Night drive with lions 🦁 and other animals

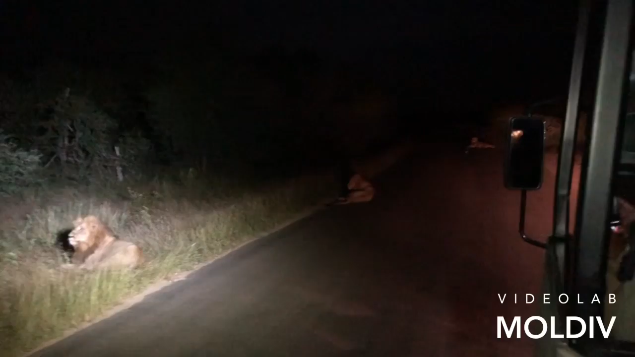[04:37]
That's super cool. There's five of them. Five, six.
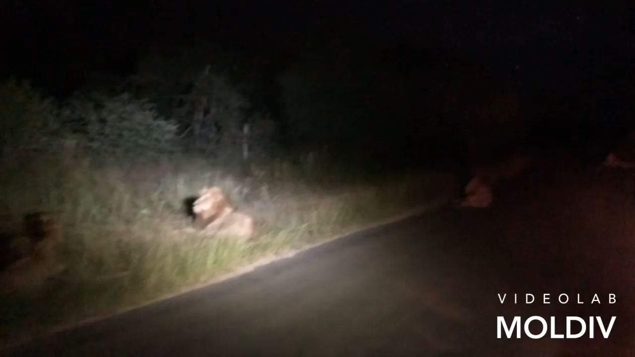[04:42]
There's no female. About seven men. Only male. And one back here. Yes, there are about six men. I don't know the other one that's there. Is a female or is a male? Over there is a female.